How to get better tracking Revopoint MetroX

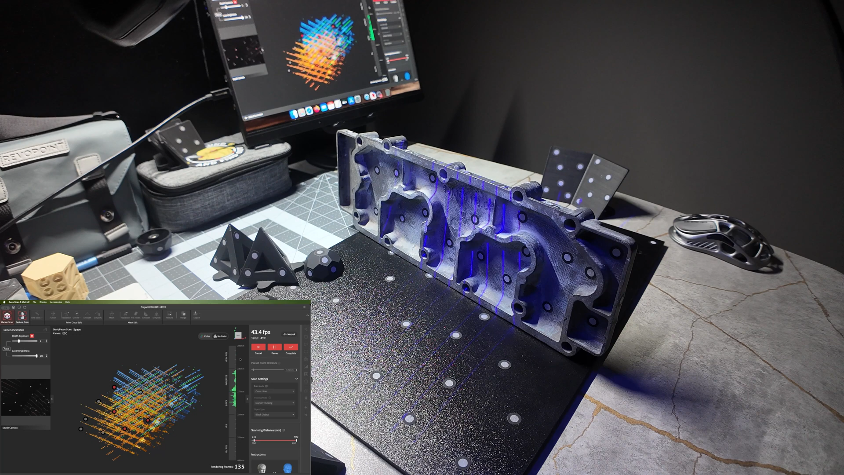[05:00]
you might have a couple of problems trying to bring it over to the back side. So I'm going to do a little bit. As you can see, it does a little bit, but it's not perfect.
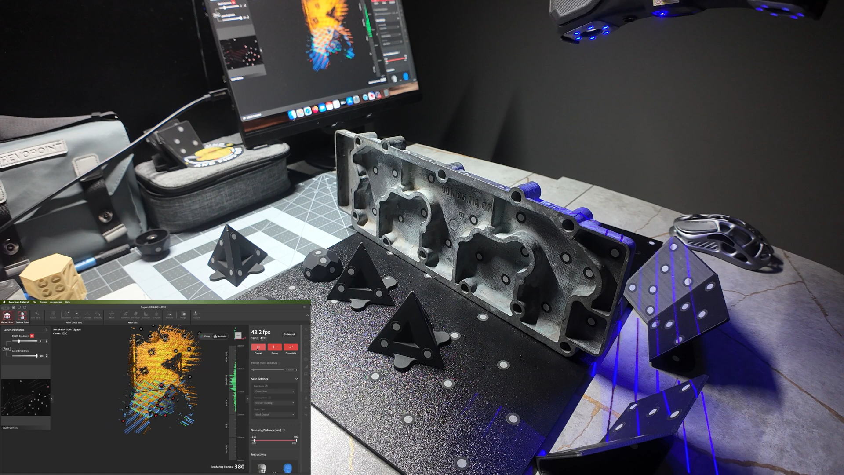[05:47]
And this gives me enough that I can bring around from the front side to the back.
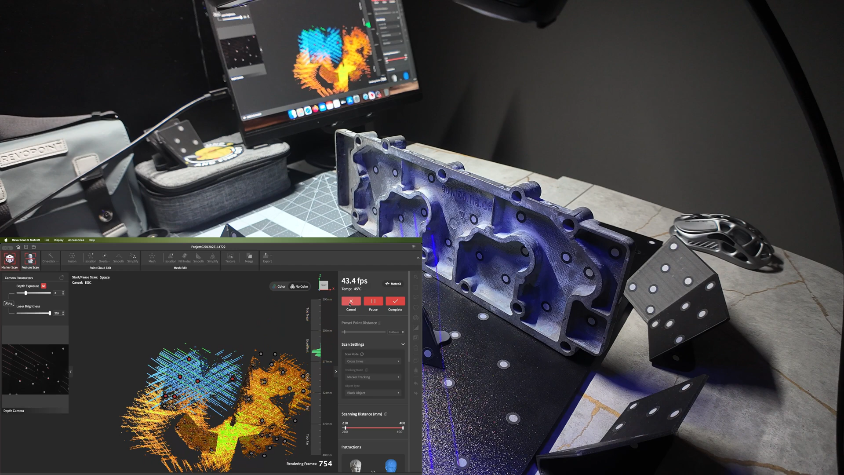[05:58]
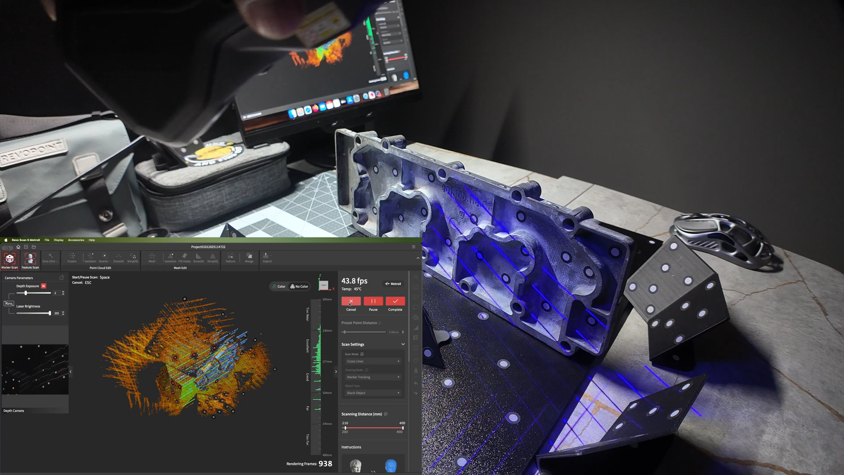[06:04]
And you just use that plate to pivot back around.
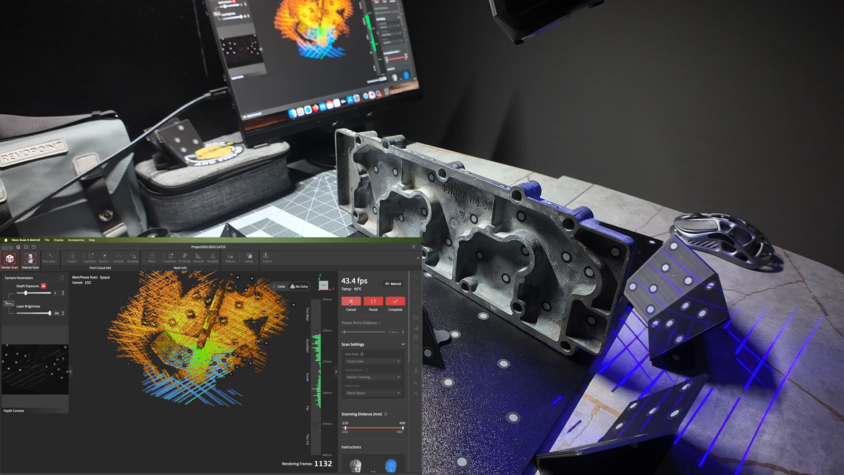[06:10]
And now you're able to scan the front and back side of an item that could be thin.
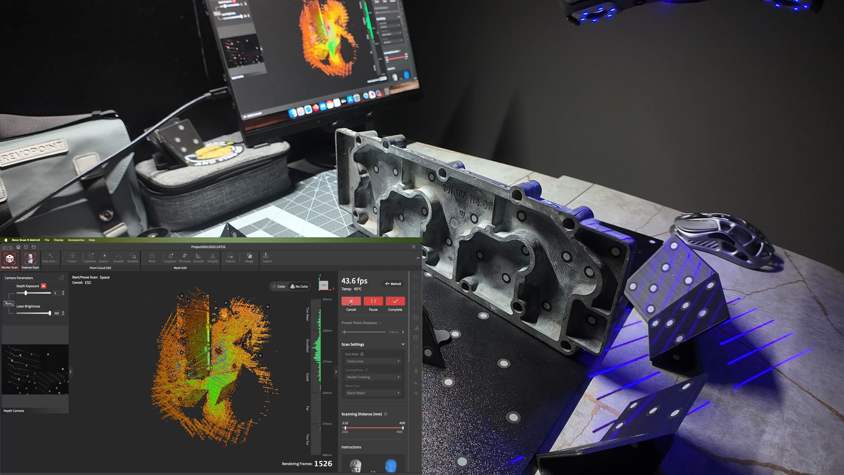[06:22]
So that's how you scan an item that could possibly be a thin item that you want to scan front and back. Remember, the item is too thin and it's flexible.